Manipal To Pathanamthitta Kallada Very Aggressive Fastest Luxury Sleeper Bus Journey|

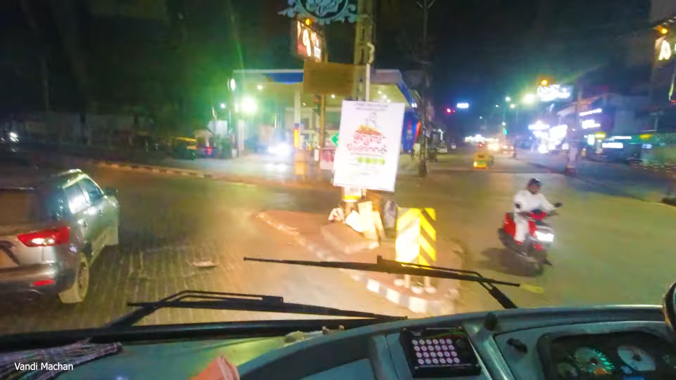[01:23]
ഷോർട്ട് കട്ട് കാഞ്ഞങ്ങാട് വന്ന് കയറണ റോഡാണ് കാസർഗോഡ്.
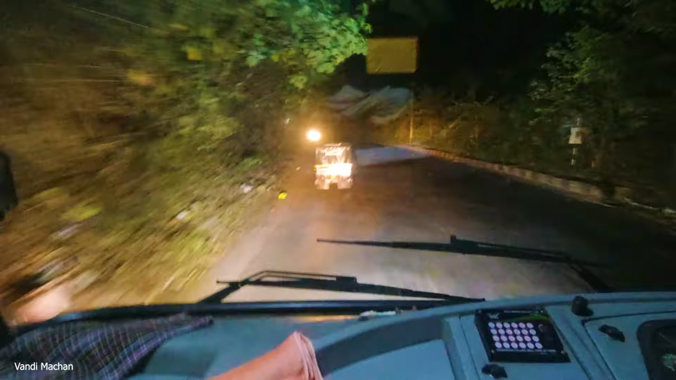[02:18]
കാസർഗോഡ് കഴിഞ്ഞ മേൽപ്പറമ്പ് അങ്ങനെ കാഞ്ഞങ്ങാട് ചെന്ന് അങ്ങനെയാണ് ഈ വണ്ടി റൂട്ട് പോണത്.
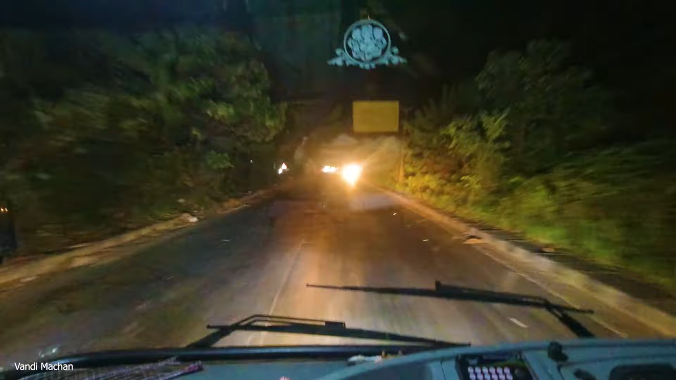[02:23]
മണിപ്പാലിൽ നിന്ന് വന്ന് മംഗലാപുരം, കാസർഗോഡ്, പിന്നെ നമ്മുടെ വഴി. ചന്ദ്രഗിരി, ചന്ദ്രഗിരി പുഴ എന്നാണ് പറയാ ഈ പുഴയ്ക്ക്. നമുക്ക് ആളില്ല.
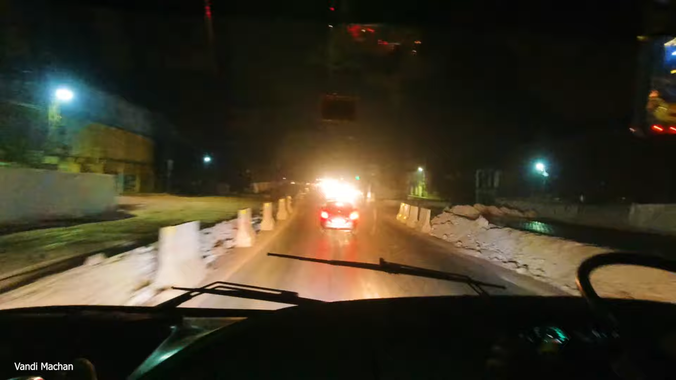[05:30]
ഈ ഒരു വടക്ക് ഭാഗത്ത് വടക്ക് പിടിക്കാൻ ഭയങ്കര ബുദ്ധിമുട്ടാണ്. ഈ കാറുകാരൊന്നും തീരെ സപ്പോർട്ടല്ല.
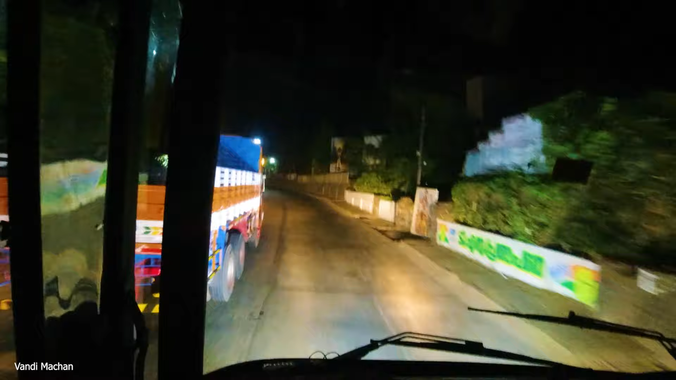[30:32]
സീതാരാമസ്വാമി ക്ഷേത്രം അവിടെയുണ്ട്. രഥം സ്വർണ്ണ രഥമൊക്കെ ഉള്ളൊരു
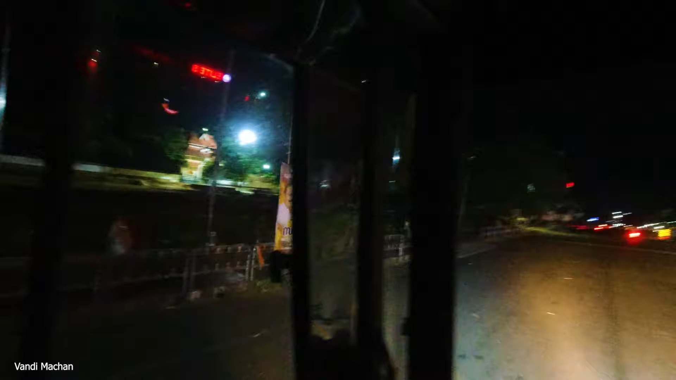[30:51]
അമ്പലം. ഇതിൻ്റെ ഏരിയ. അവിടുന്ന് പിന്നെ മുട്ടുന്നത് ശക്തനാണ്. ശക്തന്ന് പിന്നെ ഈ വണ്ടി നേരെ പോണത് പത്തനംതിട്ടയ്ക്കാണ്.